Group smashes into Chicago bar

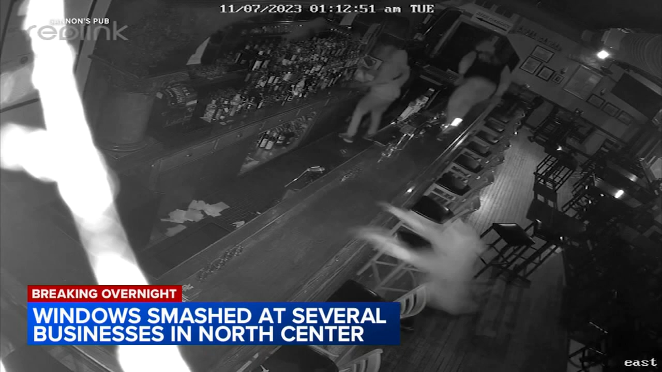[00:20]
You can see at least five robbers of hoodies rush into the pub. Three of them jump over the bar and head straight for the cash register. All of about 30 seconds. They left behind a mess. You can see the glass they smashed from the front door.